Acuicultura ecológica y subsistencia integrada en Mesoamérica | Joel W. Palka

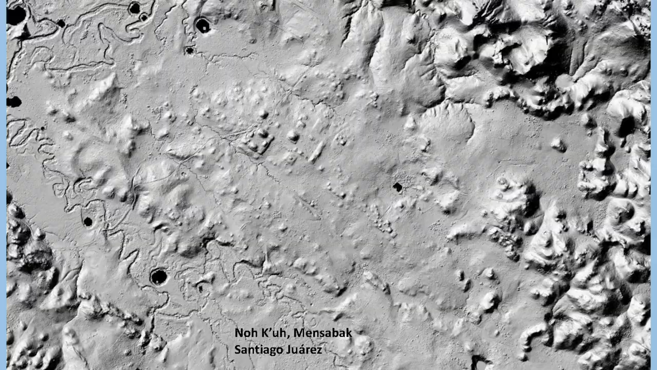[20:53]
me di cuenta que habían canales que hay canales que se ven en el líder en el mapa canales y vías aquí se nota unos aquí es claro aquí se ve que cortaron aquí en la montaña